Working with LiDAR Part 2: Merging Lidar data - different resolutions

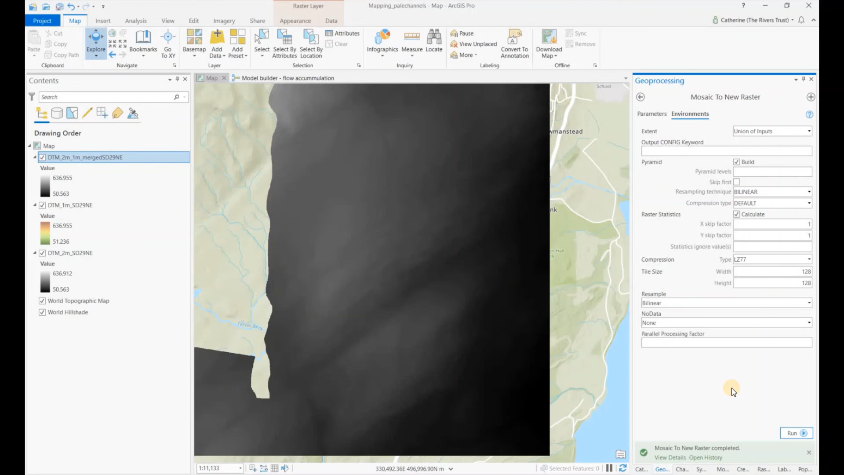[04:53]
Right so we've got our output just change this symbology So we can see that the output DTM covers the two areas that were shown in the two meter resolution and in the one meter.
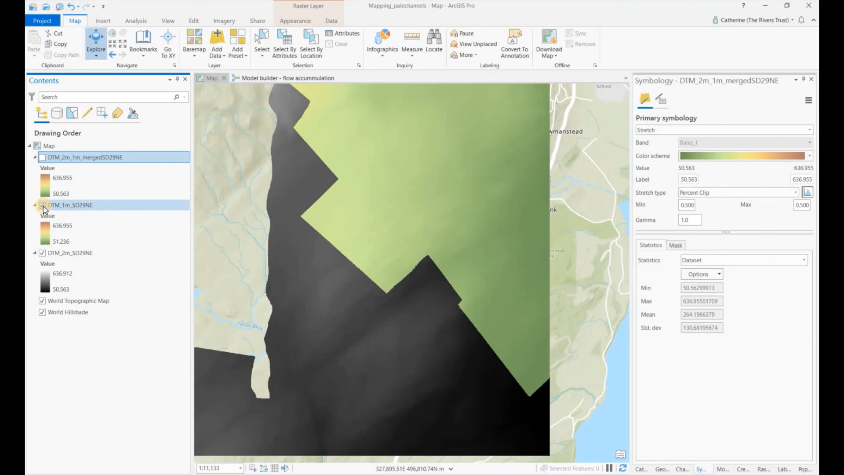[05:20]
And then if we go into the properties of that raster under source and raster information